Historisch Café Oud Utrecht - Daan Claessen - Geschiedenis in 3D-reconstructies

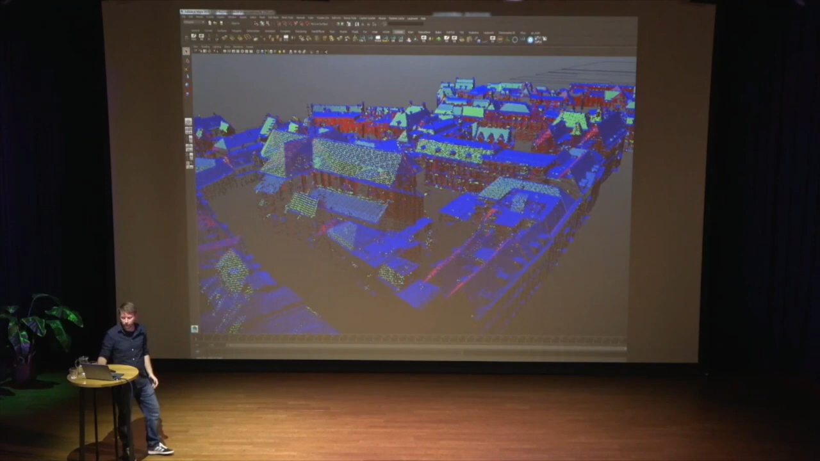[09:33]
En die lasers kaatsen weer terug. En die geven dan exact de hoogte van panden. Dit is de Pieterskerk. Dit geeft mij een heel goed beeld, of een hele goede maat, om daar weer andere gebouwen aan op te hangen. De Pieterskerk stond er in de middeleeuwen ook al. Nou, toevallig, ik sprak net Piet, dit is een opgraving die we gedaan hebben hier rechtonder.
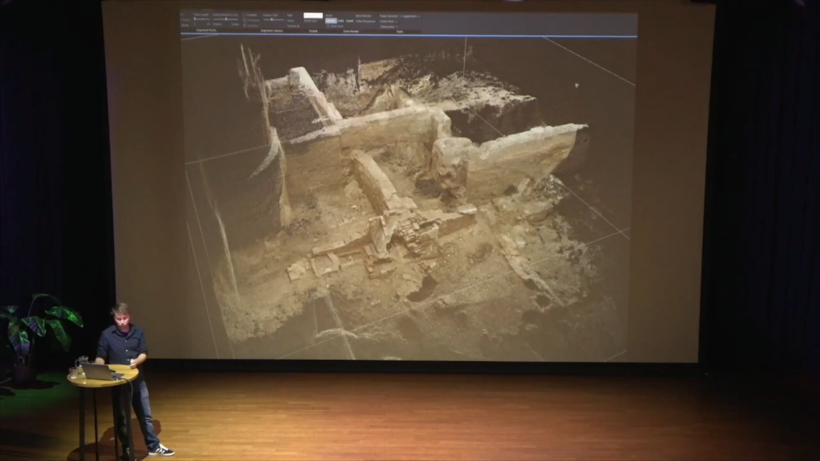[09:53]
Dat kan ik door middel van fotogrammetrie, dan maak je heel veel foto's, dan kun je dat vastleggen. Dat geeft een hele complexe muren situatie weer. Hier krijg je nog een puntenwolkje uit.